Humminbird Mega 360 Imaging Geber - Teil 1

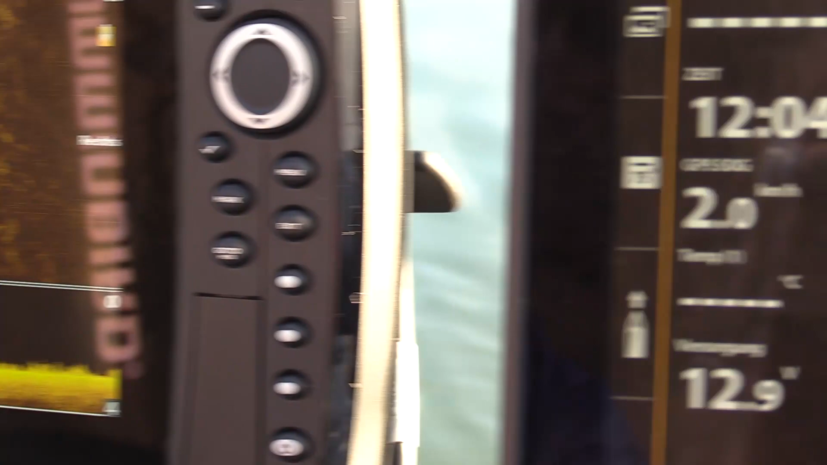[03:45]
Das sehen wir im 360 Grad auch.
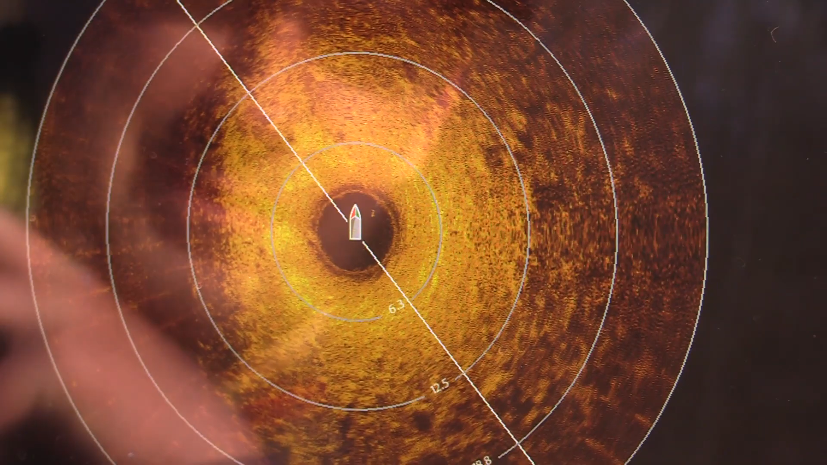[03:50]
Nur ja, ganz genau. Anders dargestellt, ja.
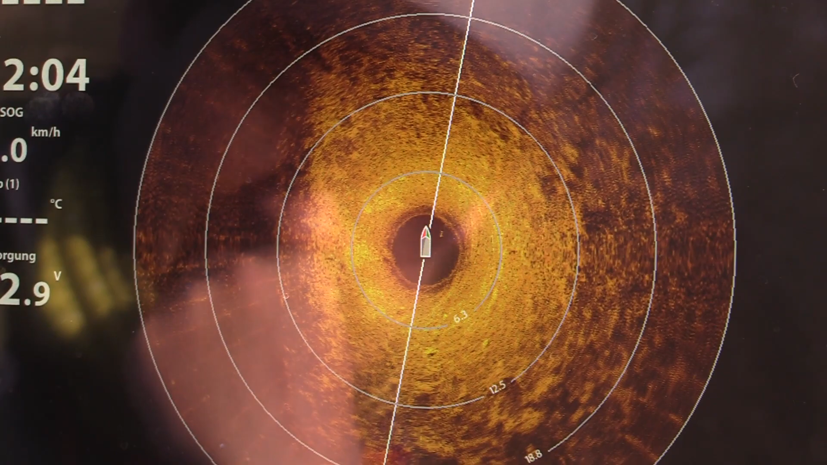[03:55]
Range 25 Meter, das heißt, wir haben 50 Meter Durchmesser.
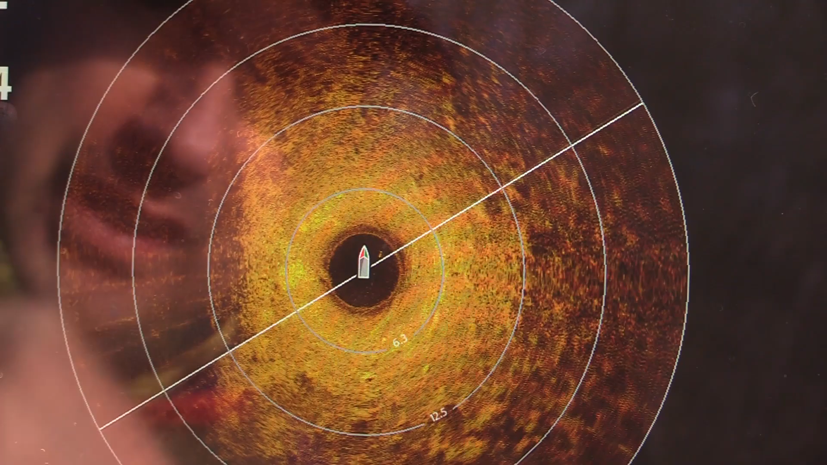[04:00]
Genau, man hat ja diese Auswurfringe hier. Die sind ja auch immer beschriftet dann, um sich als Angler zu orientieren.
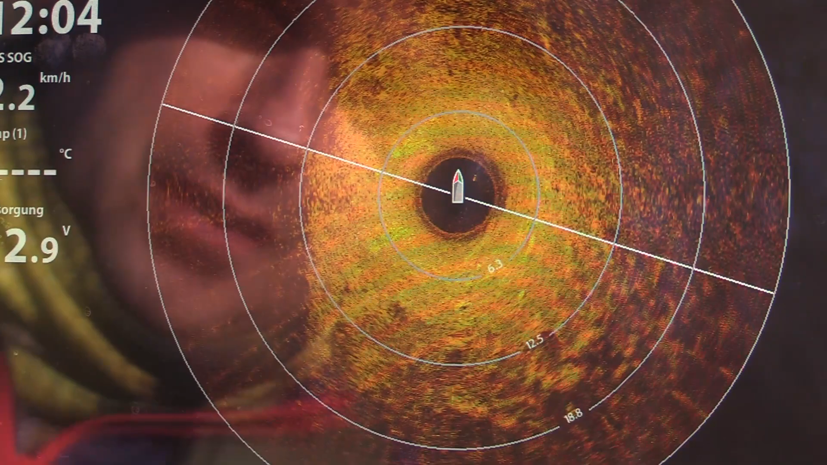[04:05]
Wenn ich jetzt zum Beispiel einen Fisch oder einen Hotspot sehen würde, dass ich auch weiß, wie weit entfernt ich von ihm bin.
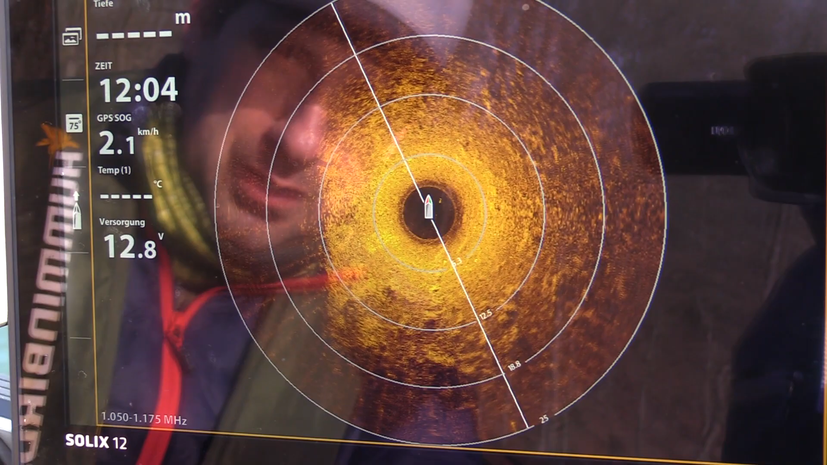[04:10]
On screen: speed 2.1 km/h
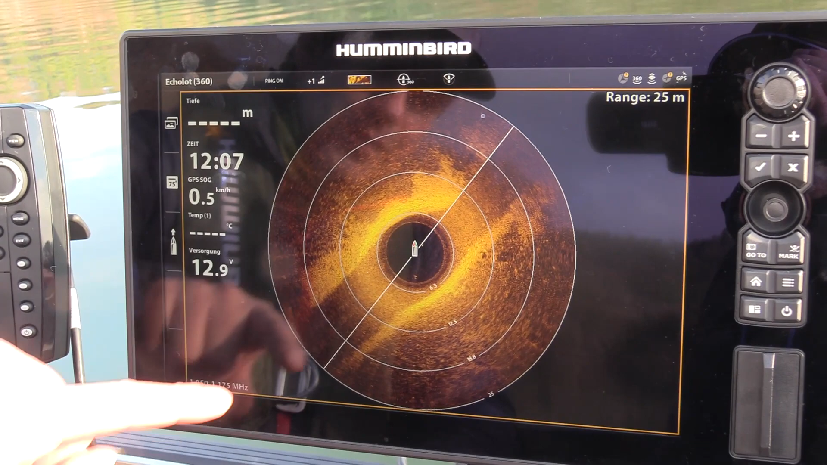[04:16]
On screen: speed 0.5 km/h
Jetzt sind wir genau mittig über dem Flussbett. In einem tieferen Bereich, in Anführungszeichen.
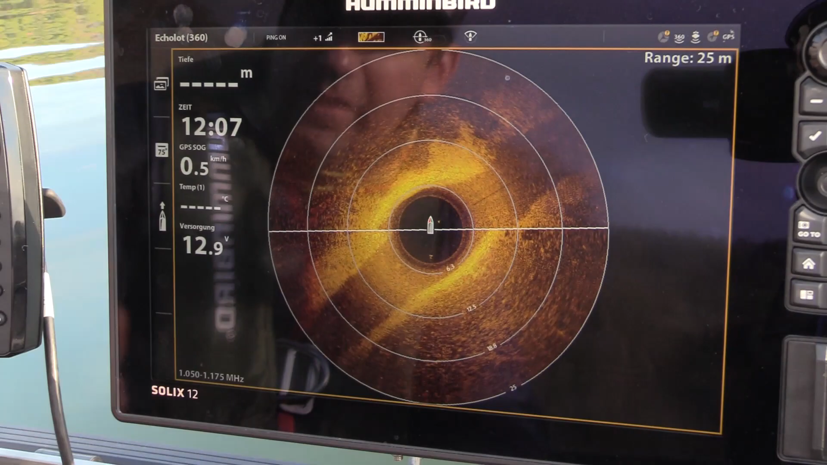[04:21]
On screen: speed 0.5 km/h
Man sieht das im Down-Imaging auch, dass es hier etwas tiefer ist auf dem Helix 9.
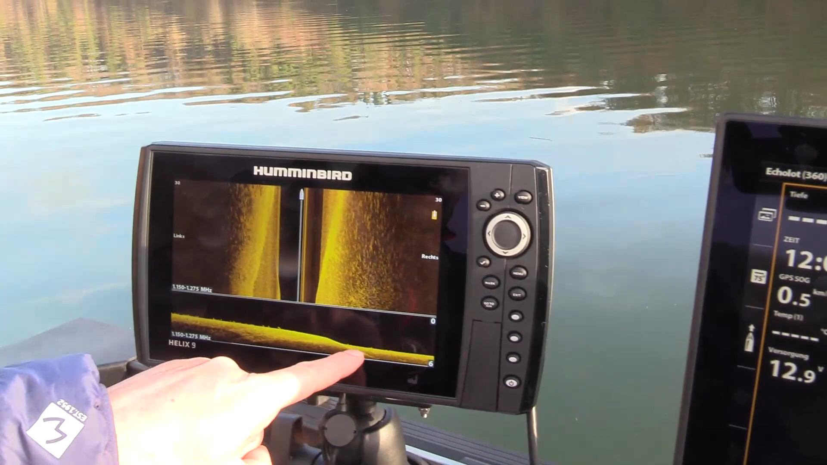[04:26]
Wir sind flacher und sind hier tiefer gefahren.
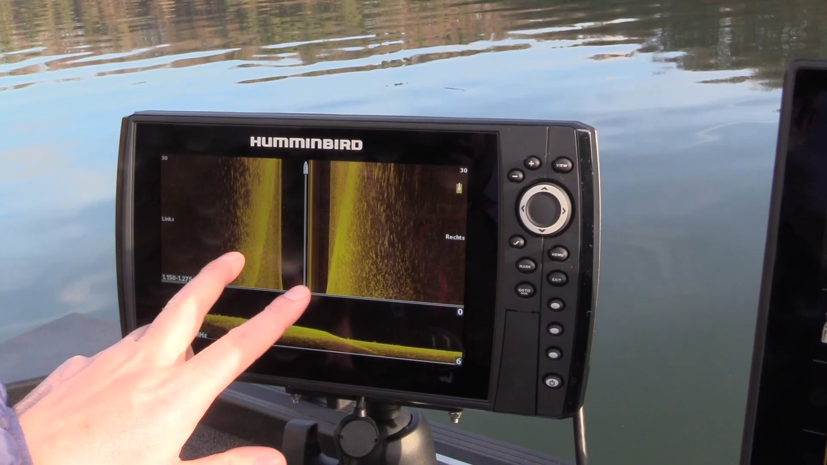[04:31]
Hier sieht man auch, dass das Side-Imaging sich quasi dieses Flussbett sich unter dem Boot erstreckt.
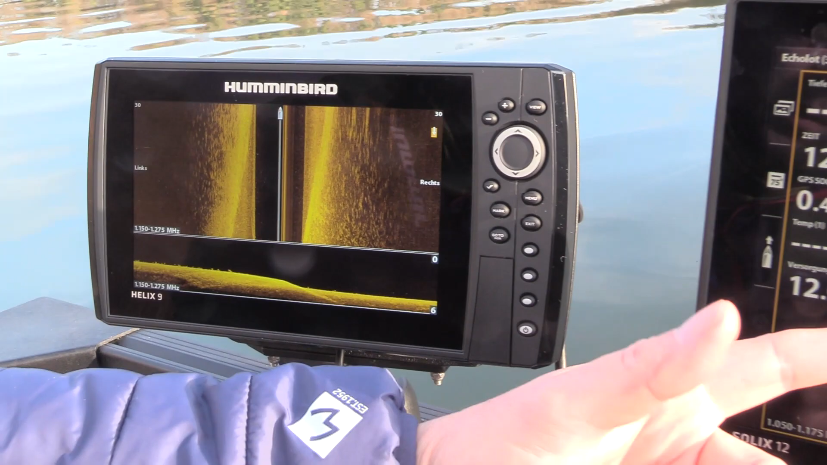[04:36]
Aber im 360-Grad-Geber sieht man es halt viel, viel besser. Ich habe da mittig das Boot, sehe genau, okay, hier ist das Flussbett.
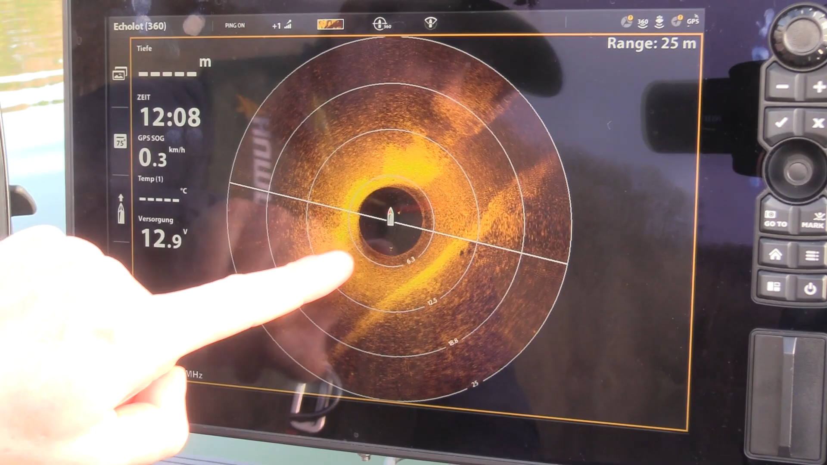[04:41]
On screen: speed 0.3 km/h
Jetzt sind wir gerade inzwischen schon auf der äußersten Kante. Wenn ich jetzt wieder ein bisschen nach rechts steuern würde, kommen wir wieder mehr rein.